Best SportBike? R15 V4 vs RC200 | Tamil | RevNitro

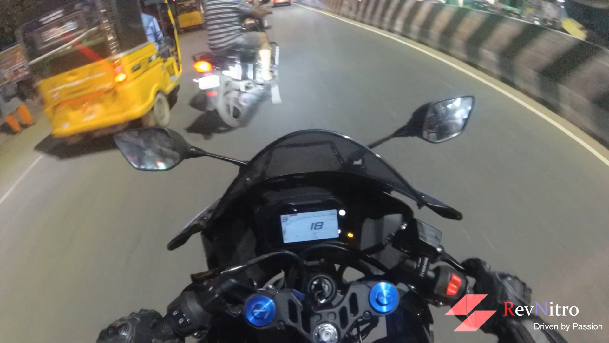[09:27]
4 வண்டி நிற்கிது சிட்டியில் வந்து சிக்னலில் மாட்டிக்கிட்டீங்க, ஒரு 4 வண்டி நிற்கிதுன்னா அதுக்குள்ளே ஈஸியாக R15 உள்ளே போயிடும்.